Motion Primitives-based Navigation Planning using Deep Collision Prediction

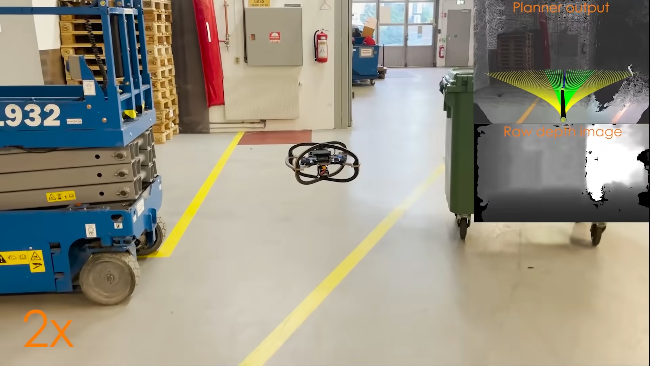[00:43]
then combined with the goal direction given by a global planner in order to determine the
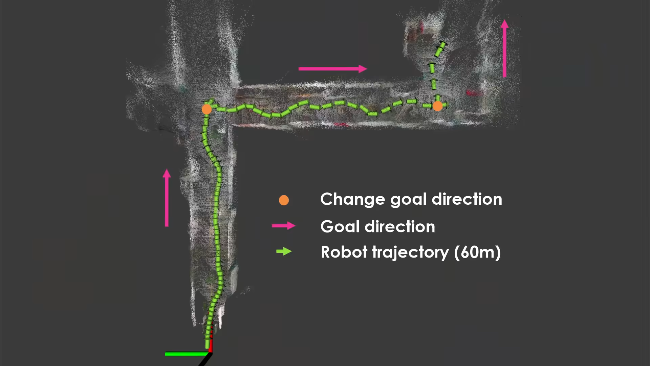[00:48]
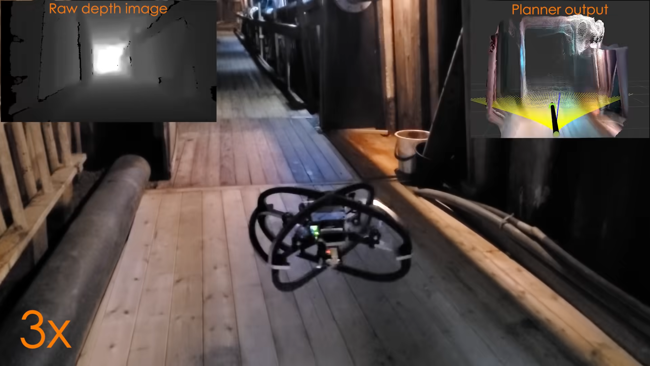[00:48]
best action sequence to execute in a receding horizon manner.